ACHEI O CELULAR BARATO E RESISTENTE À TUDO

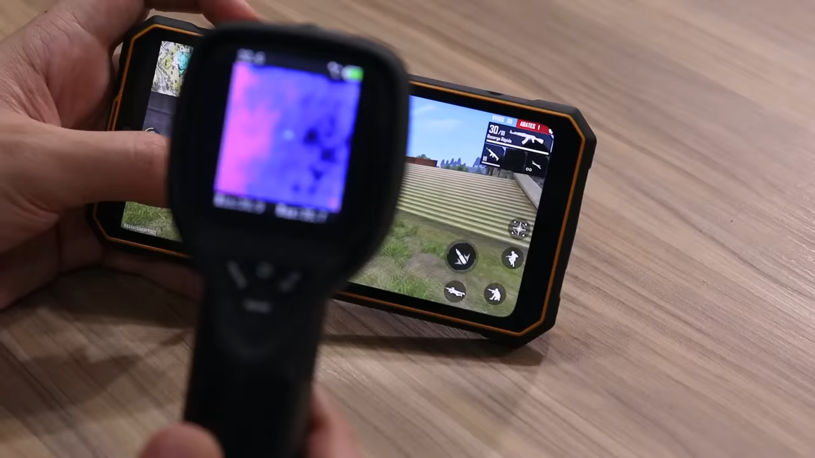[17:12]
Tá 32. Tô me atirando, tô me atirando, tô me atirando, tô me atirando. Lá.
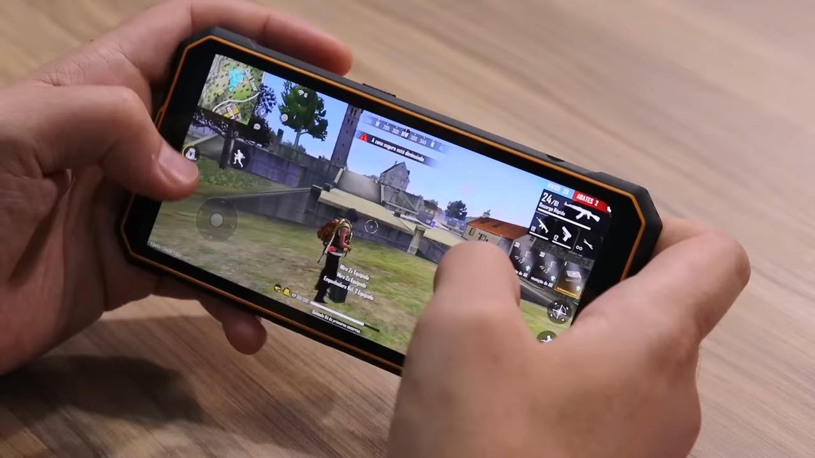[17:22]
Ó. Capacete 3 aqui, ó.
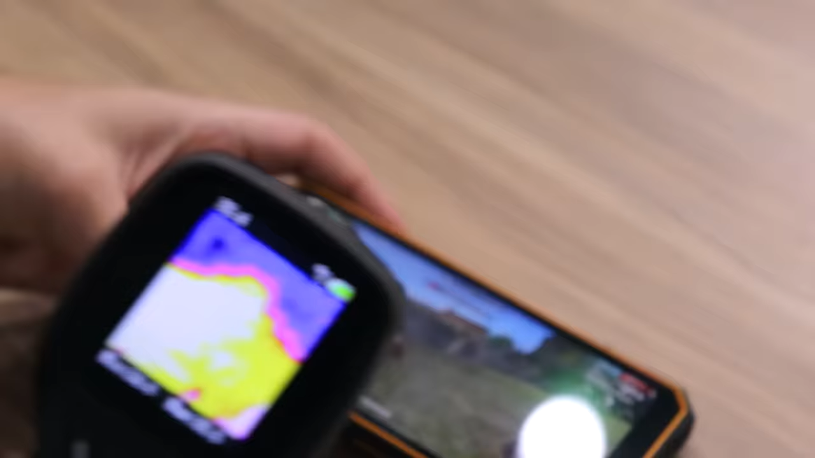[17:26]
Vou deixar assim. A gente vê aqui da tela, estão vendo ali, ó, 32 graus Celsius.
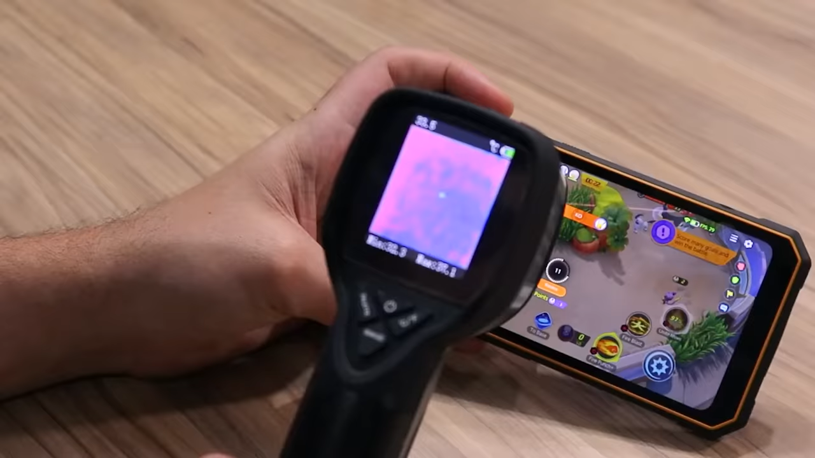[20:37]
Aí, ó. Temperatura aqui, 33 graus. Na tela, 32.
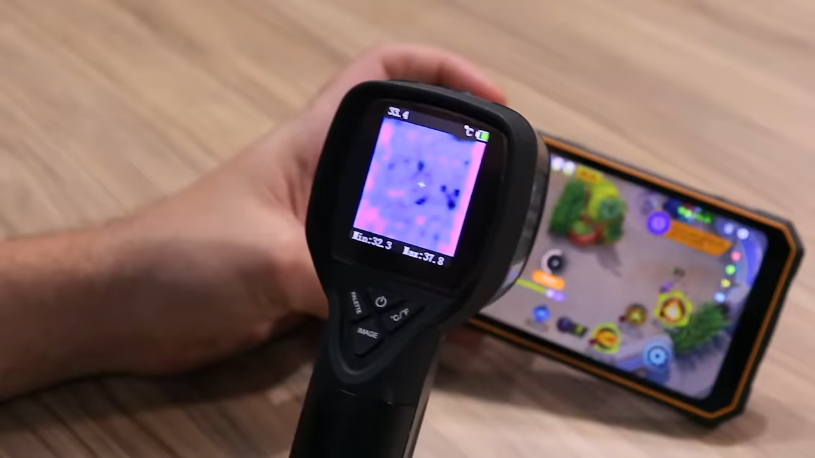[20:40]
35 mais em cima aqui. A parte mais quente dele é aqui na parte superior, perto da câmera frontal.
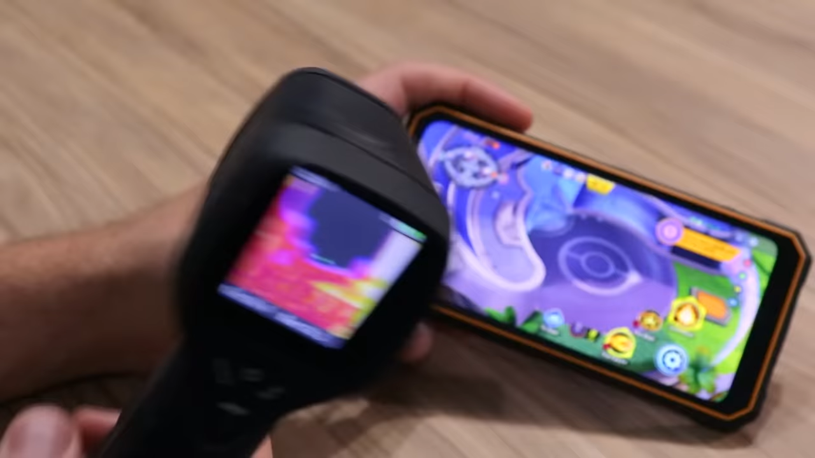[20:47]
36 graus Celsius. Parte de trás, também 37.
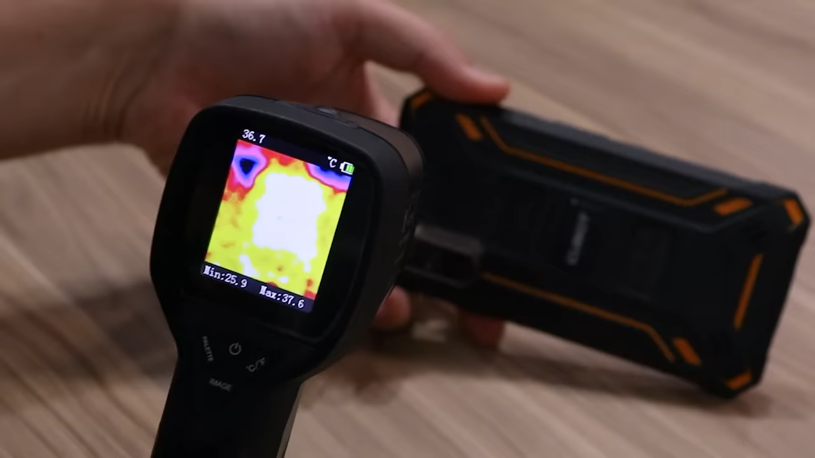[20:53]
On screen: spot 36.7°C, max 37.6°C, min 25.9°C
Dá pra ver aqui a parte branca do celular, que é essa região aqui. É a mais quente, ó.
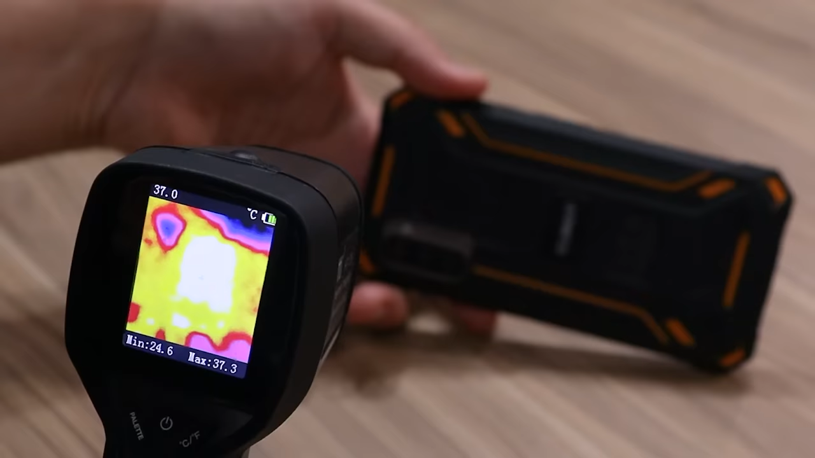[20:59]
On screen: spot 37.0°C, max 37.3°C, min 24.6°C
Provavelmente ali então tem um processador, né? 37 graus. Tô um bom tempo jogando aqui.